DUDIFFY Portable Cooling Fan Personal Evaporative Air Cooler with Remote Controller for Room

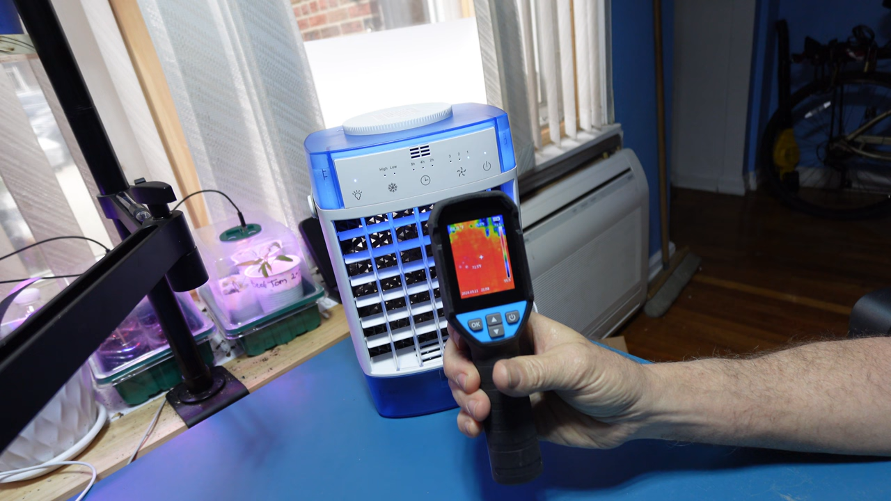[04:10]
you see the fan temperature and you see the actual units temperature if you carefully